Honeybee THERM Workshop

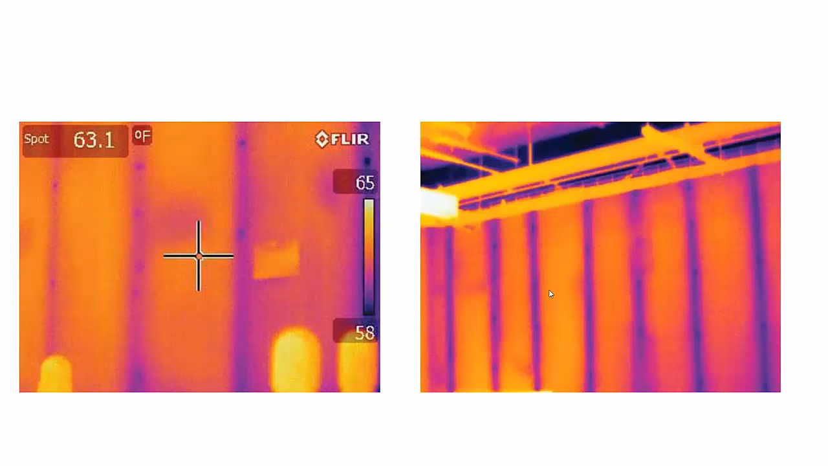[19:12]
On screen: spot 63.1°F
So this is a perfectly flat, you know, finished gypsum wall on the inside. But when you look at it in the thermal perspective, you see that these portions, these vertical stripes are areas that are much colder, and that's because you have the studs, the steel studs in the wall, and you have heat conducting through those so fast here. And, you know, in the worst case scenario, you know,
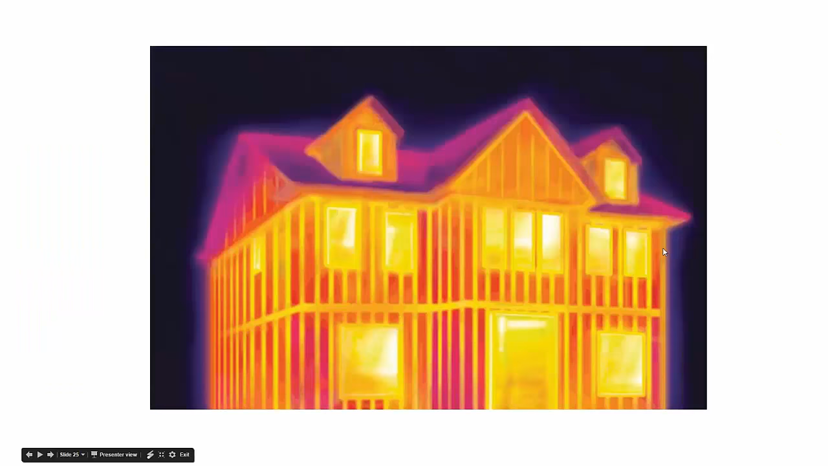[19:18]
it could end up looking something like this from the exterior where you just, you know, you build a very well-insulated house, but you just have an enormous amount of heat flow through these studs, you know, when you look at it in the thermal, from a thermal perspective. And so, you know, it doesn't really matter how well-insulated the rest of your house is. It's because you have these steel studs. All your heat is just conducting through them. Everything is being lost through your envelope that way. And so maybe I'll show you a few other images from, I mean, there are a lot of good thermal images from the report that I keep referencing.